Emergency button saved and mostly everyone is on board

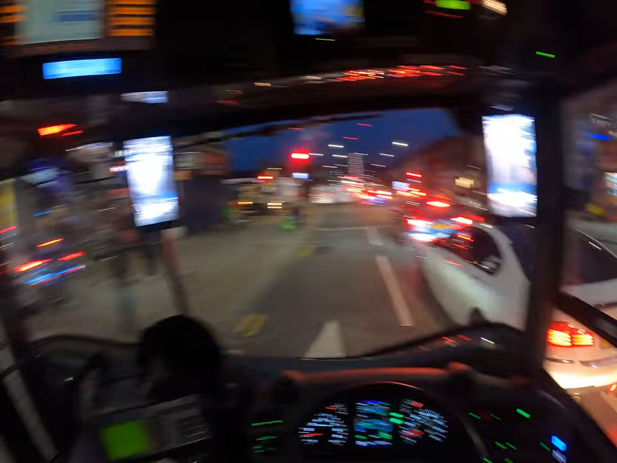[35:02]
Put some effort to relay that information, that you want to be boarding that bus. You have show your intentions. Like, how am I supposed to know your intentions? here you can see you're barely fitting on inside the lane, like
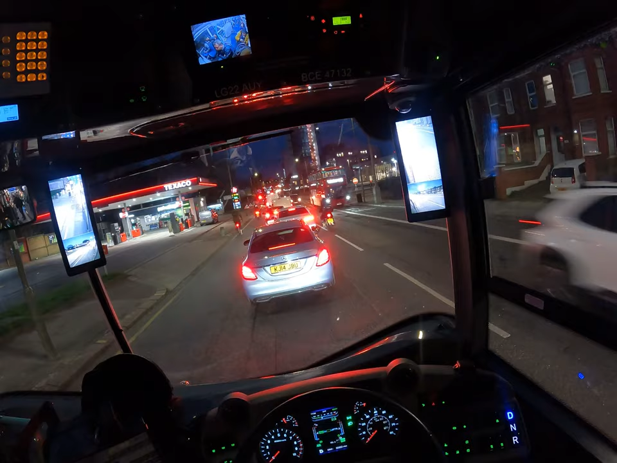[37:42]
This van, just don't let him because it's green. I don't care where you are going, it's green for us.
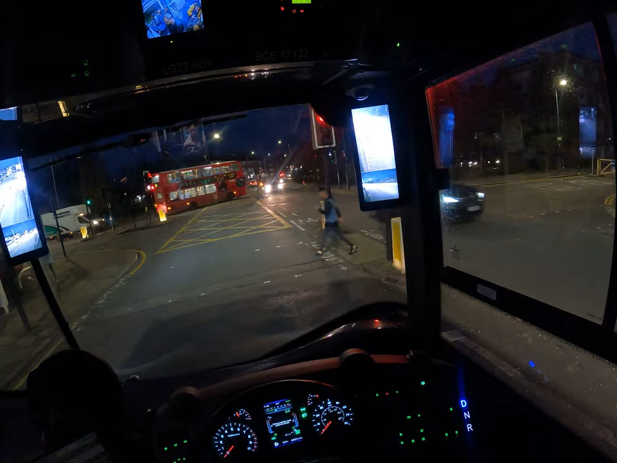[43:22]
If it's okay quality, maybe I'll make more late videos every now and then, but I will try to do them mostly during the day, because the camera can make better quality footage. Over here is obviously two lanes, but those two lanes merge, literally they merge over there. Well, they don't merge over there, but over here you cannot fit two cars, there is a traffic light aisle.
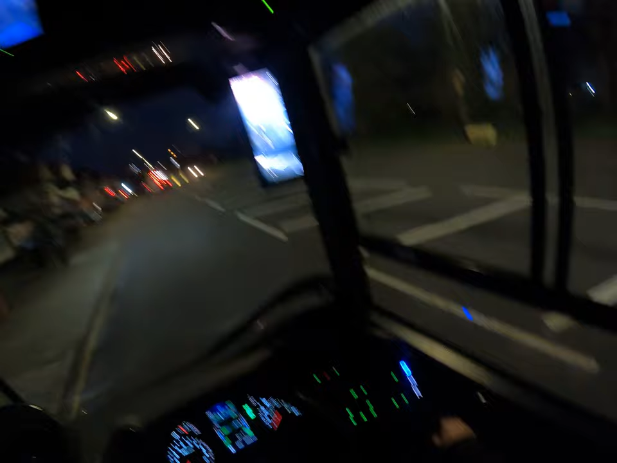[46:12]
And over here also we have a notification on our dashboard for the bus stop. That notification, when the button for the bus stop is pressed, that notification just flashes. It goes on and off, and if I check for a second, and that 1 second, it's possible that this notification is in its off state.
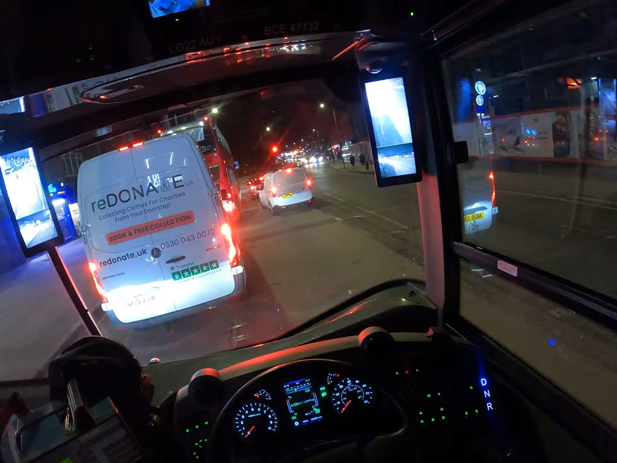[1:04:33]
Here it's, you can treat it as two lanes, but it's no use to treat it as two lanes because the cars turn right over there after the second line. This time nobody turned, but it gets really tight over here, so just treat it as one lane. I mean, if you're a bus driver or a lorry driver, if you're with your car, you can comfortably fit.
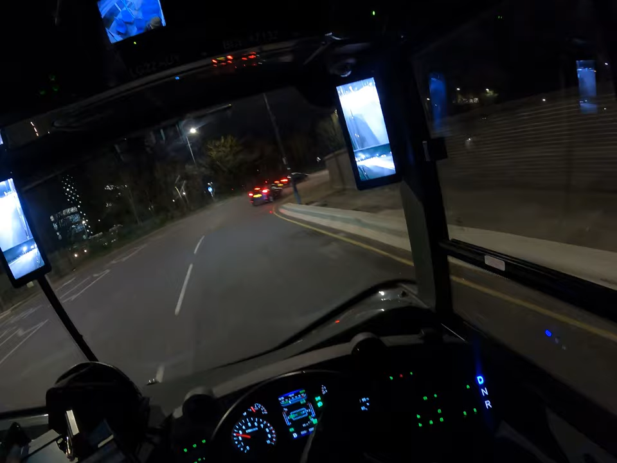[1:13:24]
Just pick the right lane for you. And over here, just indicate that you're... It's good to indicate that you're inside, otherwise these guys here are gonna start pulling because they will think you'll be leaving. So just indicate your intentions to stay inside or leave it.